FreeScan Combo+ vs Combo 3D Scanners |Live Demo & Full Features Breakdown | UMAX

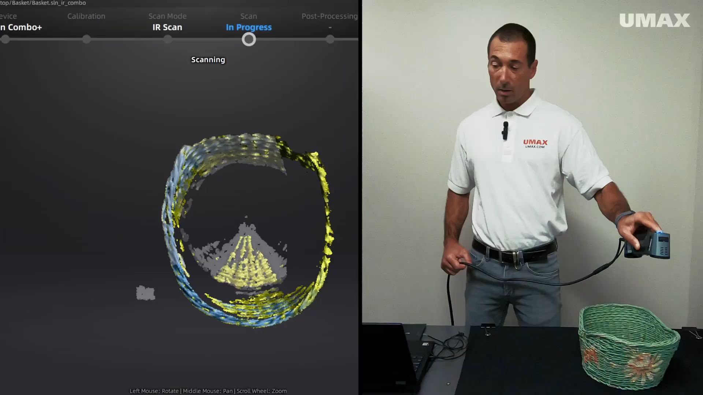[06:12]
So I'm not going to worry about the outside of the objects at all. No fuss, barely lost tracking at all. Let's go ahead and stop there.
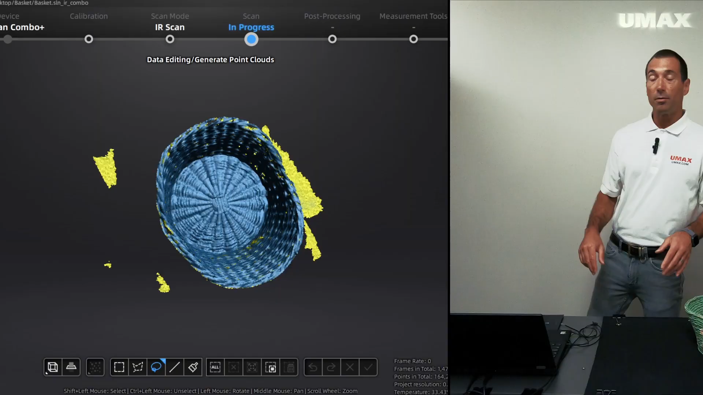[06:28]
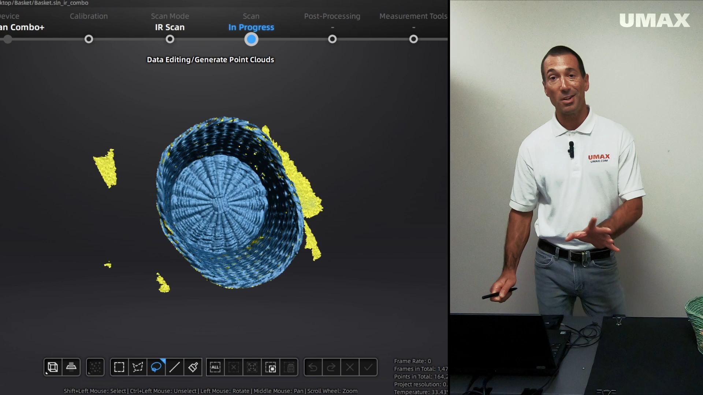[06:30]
For the purposes of this demonstration, we're just going to focus on the interior just to show off how well the Free Scan Combo is able
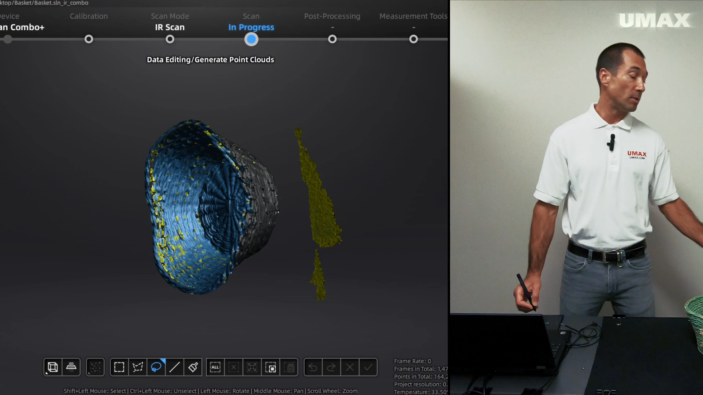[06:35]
to
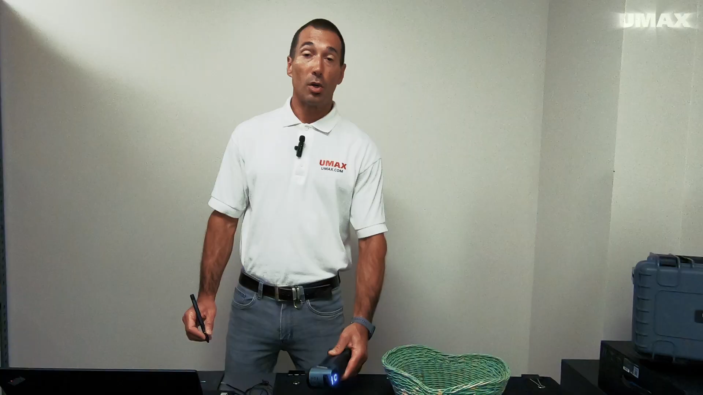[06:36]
grab the details of an object such as this in IR mode.
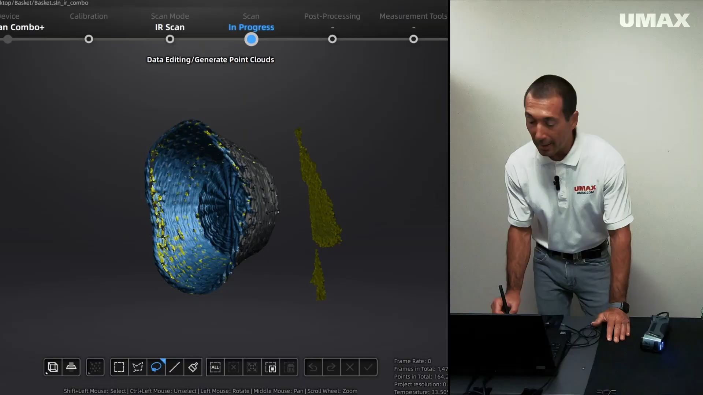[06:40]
And I think this is a pretty good demonstration. Let's go ahead and just clean this up.
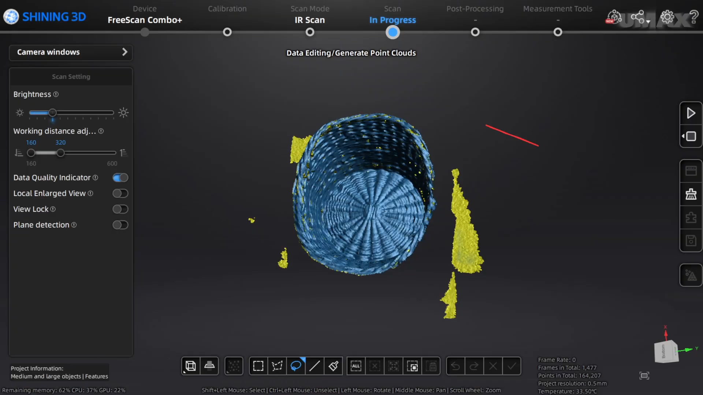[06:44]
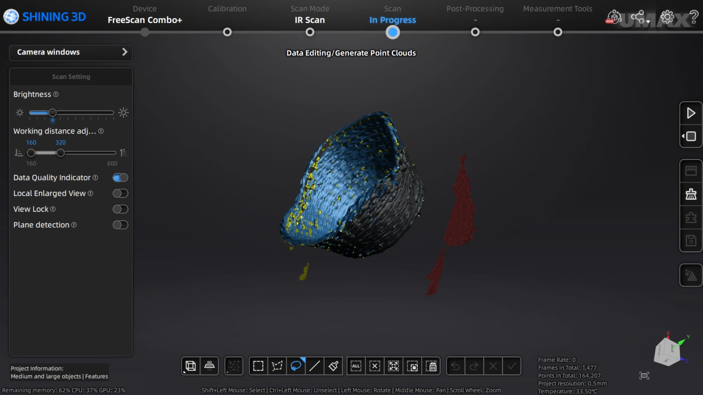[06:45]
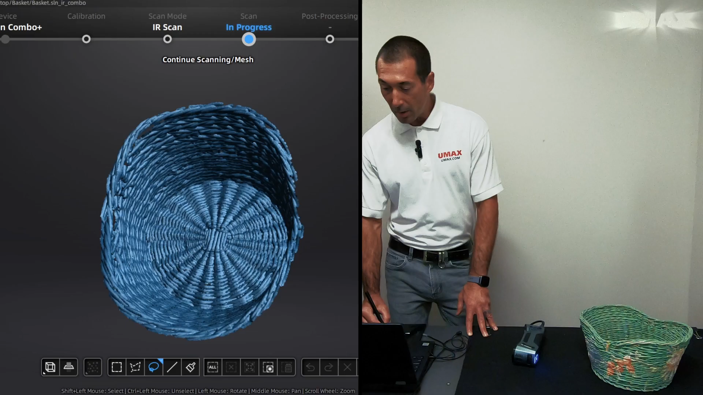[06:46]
All right, and there you go. No tracking markers whatsoever.
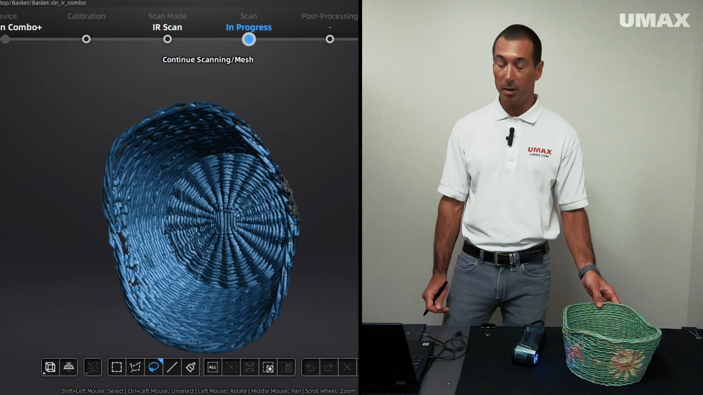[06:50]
So you can see how how well the Free Scan Combo Plus did in IR
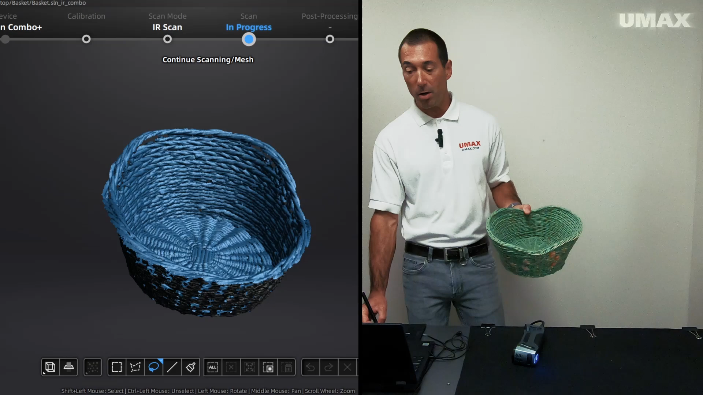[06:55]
mode capturing all of the interior data of this basket.
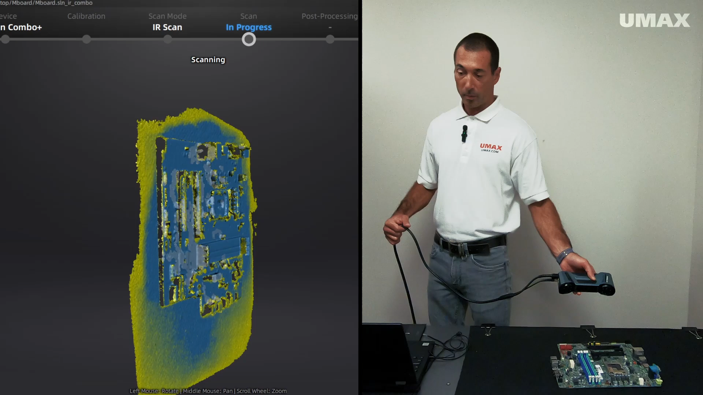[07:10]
I'm losing tracking quite a bit more than I did with the basket. But then again, this is a flat object.
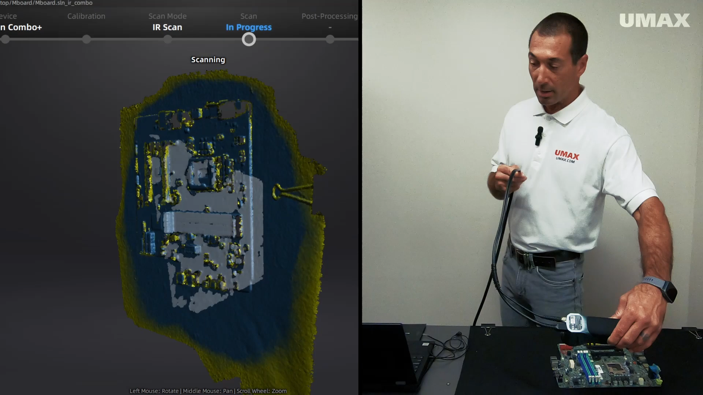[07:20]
So let's go ahead and stop there. Here's what we were able to catch. Go ahead and create a cutting plane.
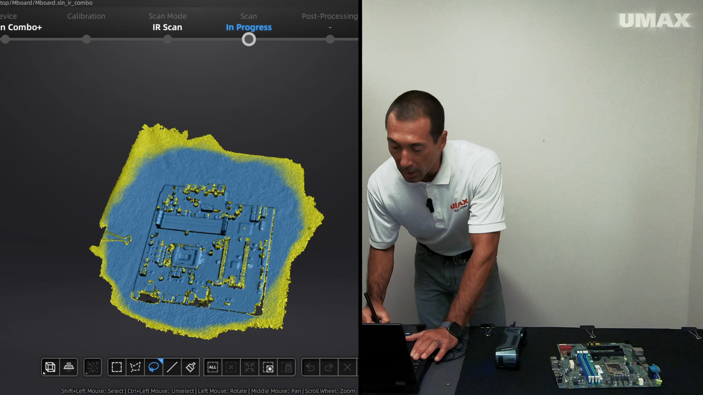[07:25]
Raise that up a little bit. All right, let's leave it there. Go apply.
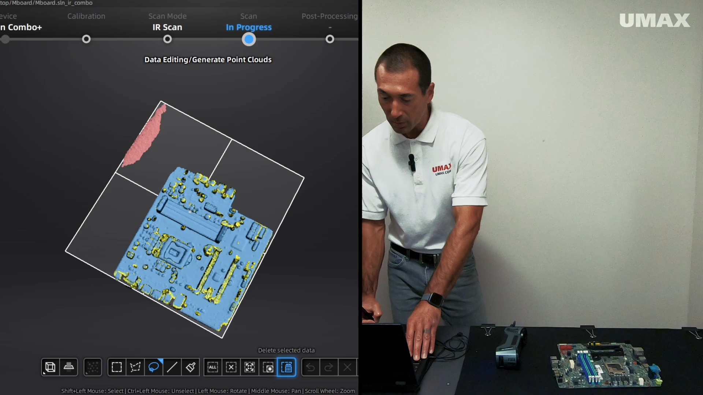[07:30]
And we'll delete that extra goober.
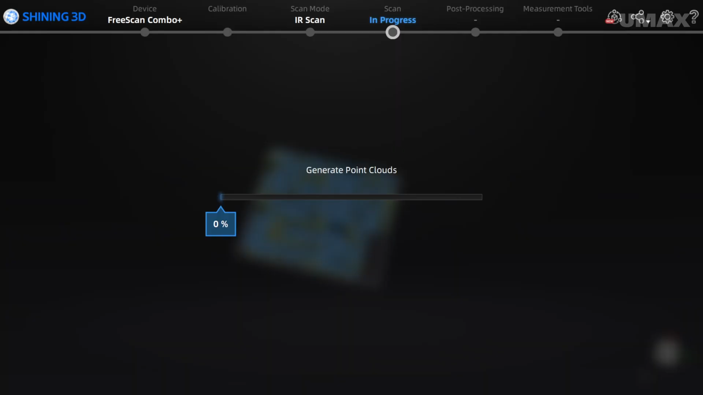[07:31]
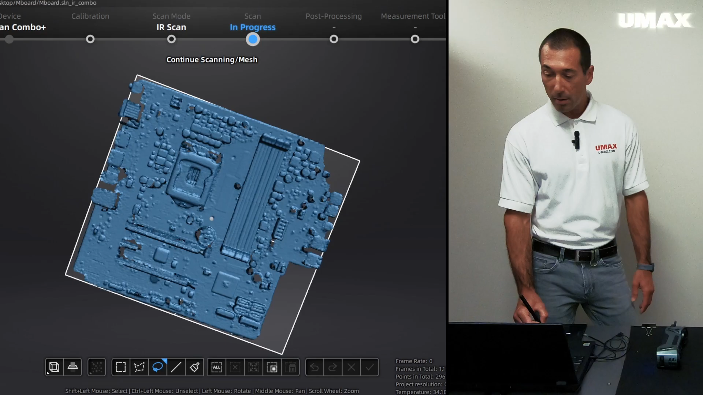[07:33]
There is the motherboard in all its glory. And you can see that it's a very faithful
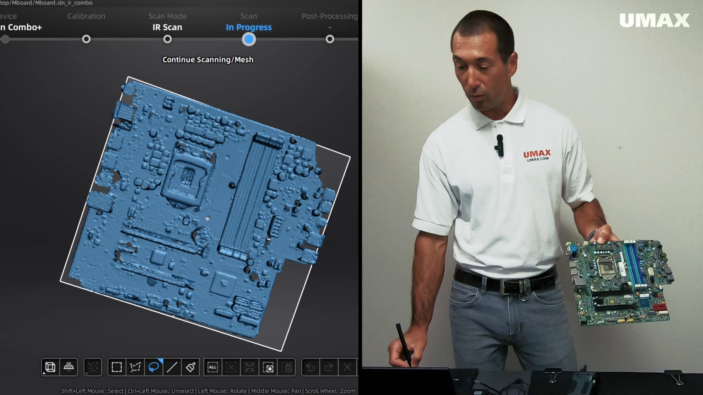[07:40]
representation of what we actually have in real life. It looks like I did accidentally delete this corner here.
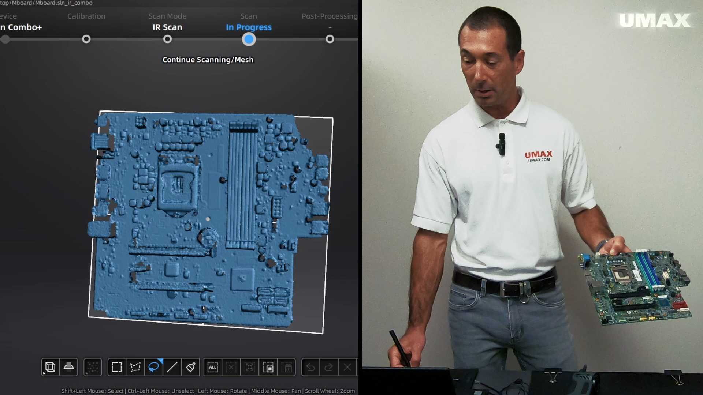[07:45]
So hopefully with scanning both of those objects,
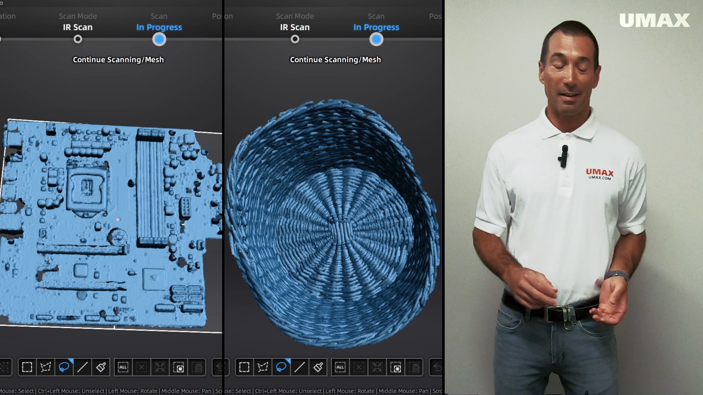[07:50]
you're able to get a good idea of what it would look like scanning in IR mode.